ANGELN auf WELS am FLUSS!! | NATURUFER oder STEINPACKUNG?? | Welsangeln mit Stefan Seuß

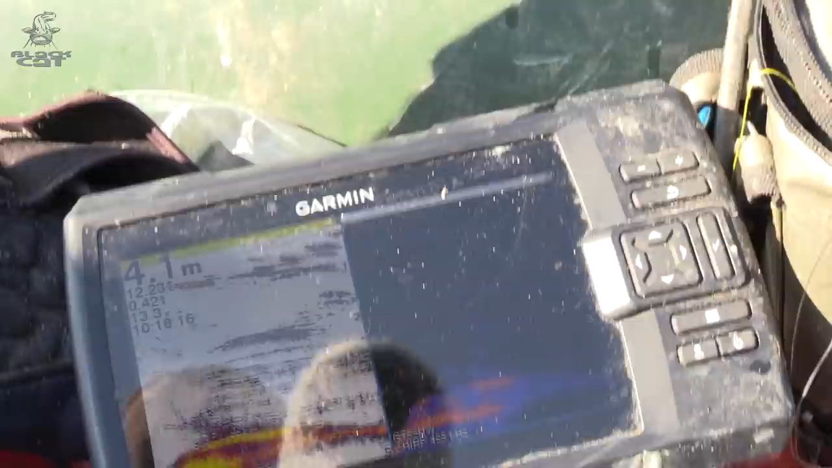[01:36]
On screen: depth 4.1 m
Ja, das sieht hier schon rattenscharf aus. Wir haben eine Wassertiefe von ca.
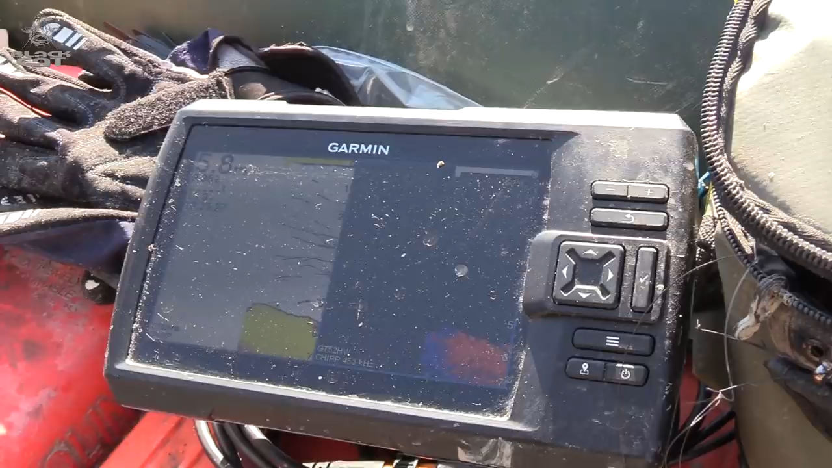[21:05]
flussabgesehen, wird es auch tiefer in der Packung.
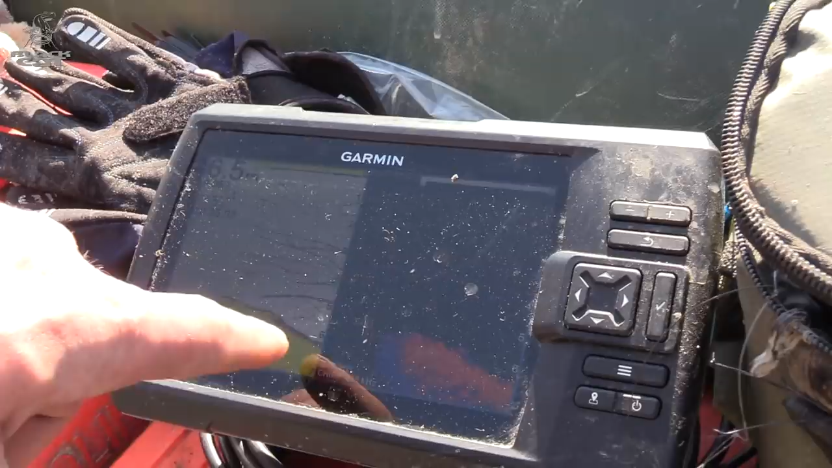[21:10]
Geht bis auf 6 Meter runter. Hier seht ihr auch die ersten Fische am Packungsfuß stehen.
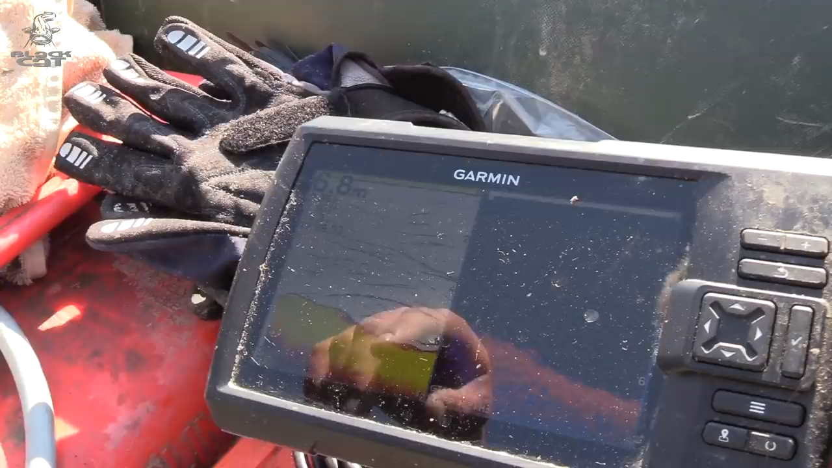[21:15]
Wir sind gar nicht weit vom Ufer weg. Ich bin jetzt mal ein bisschen näher ans Ufer rangefahren.
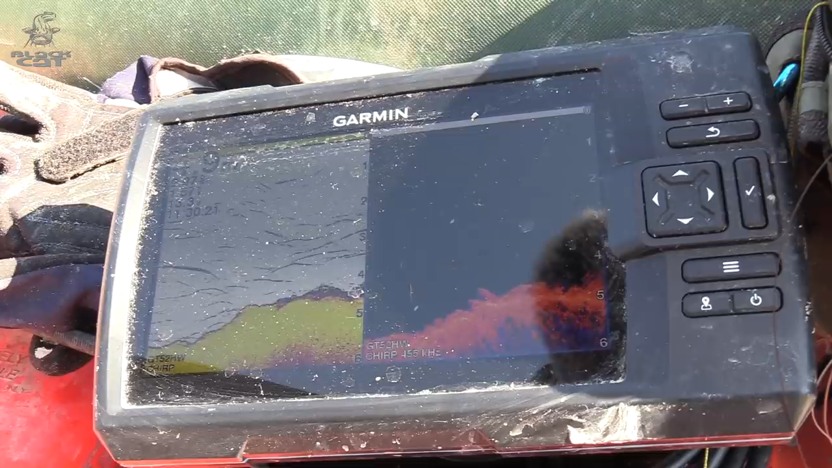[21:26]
Und hier seht ihr schön, wie die Steinpackung anfängt anzusteigen.
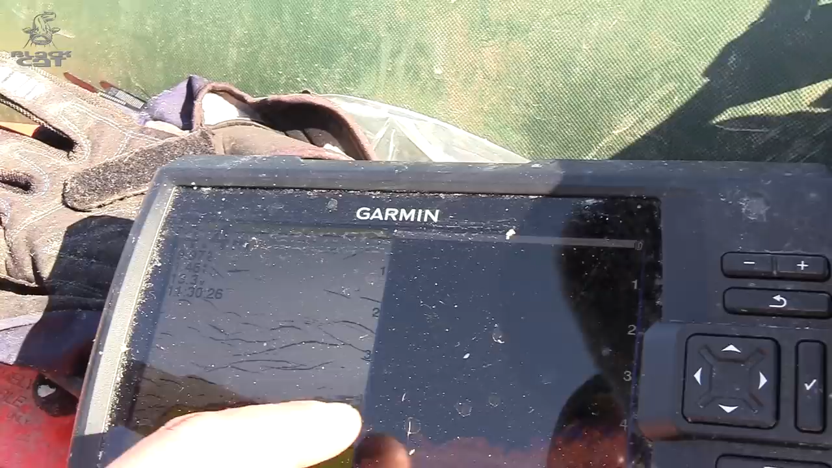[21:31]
Und diese Bereiche hier, wo es langsam hochgeht in die Steine, das sind auch die Bereiche, wo ich die Köder später ablegen werde.
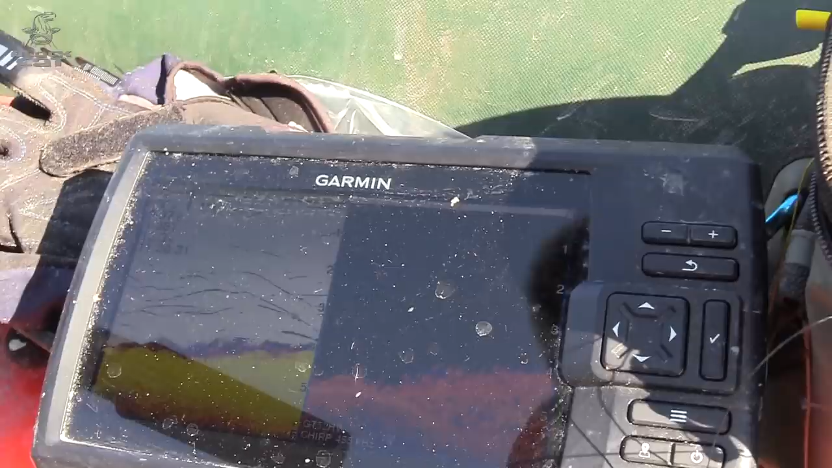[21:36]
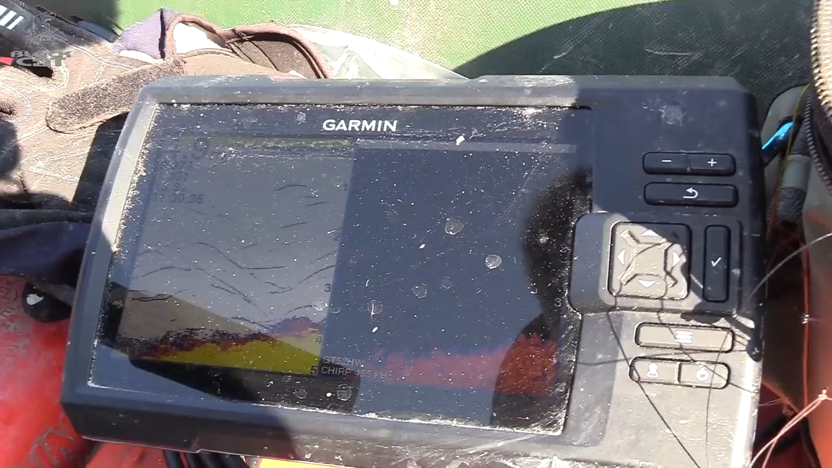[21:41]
Gar nicht unten am Packungsfuß, sondern in der aufsteigenden Kante.
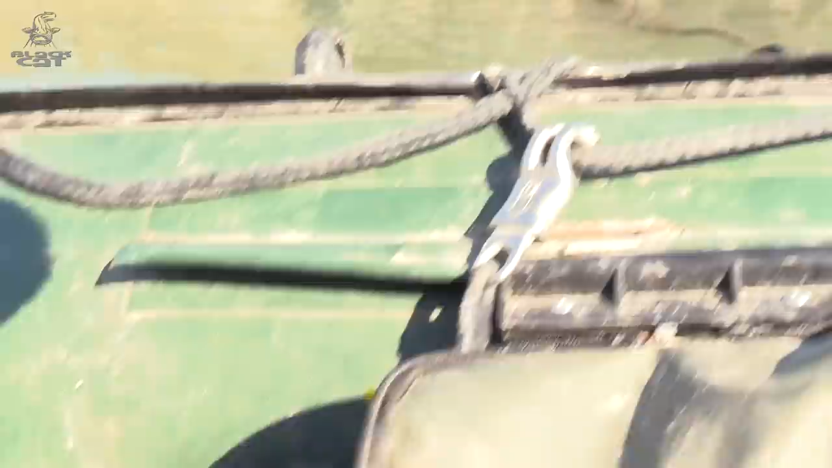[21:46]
Jetzt sind wir noch circa 4-5 Meter vom Ufer entfernt.
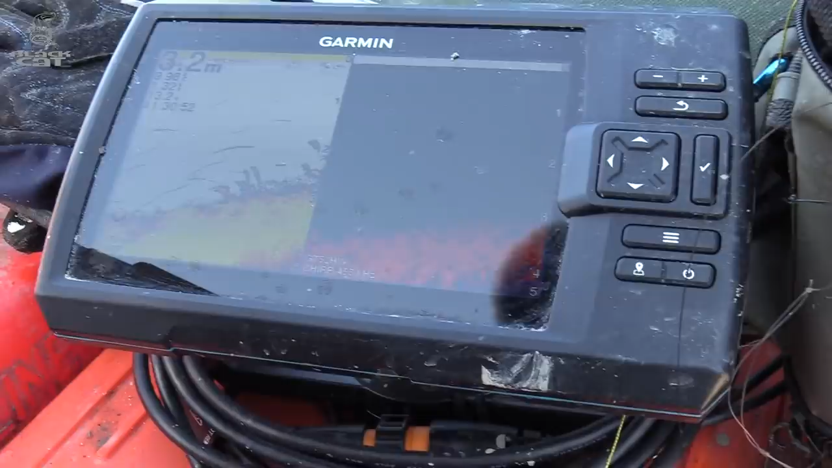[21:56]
Und hier geht es jetzt hoch, 3 Meter Wassertiefe. Ich treibe jetzt noch ein Stück Fluss ab.
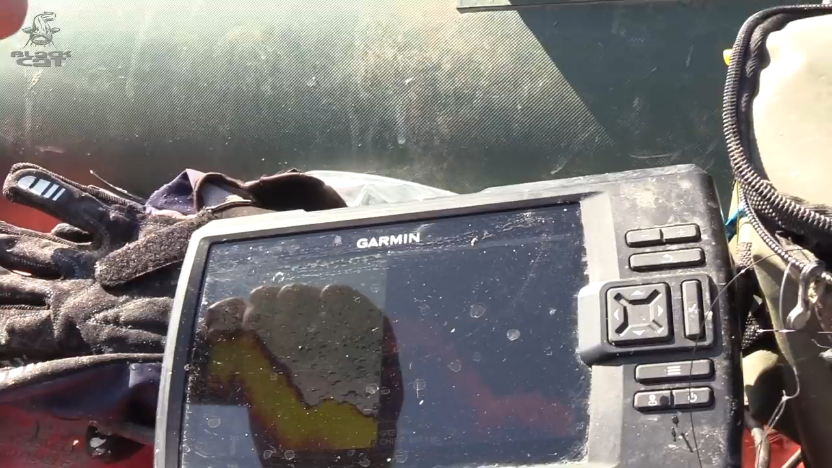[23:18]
Ich hoffe, ihr konntet eben die Kante auf dem Echolot erkennen,
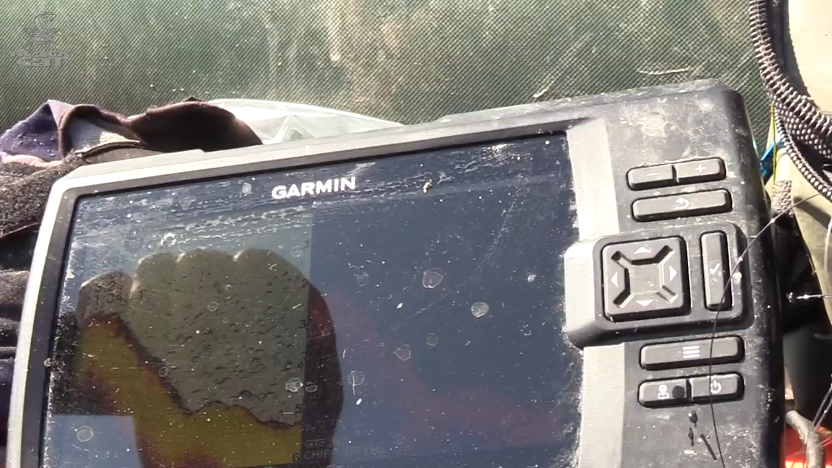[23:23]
wie es richtig vom Tiefen ins Flache die Steinpackung hochwandert. Ist eine starke Lichtspiegelung jetzt hier durch die Sonne tagsüber.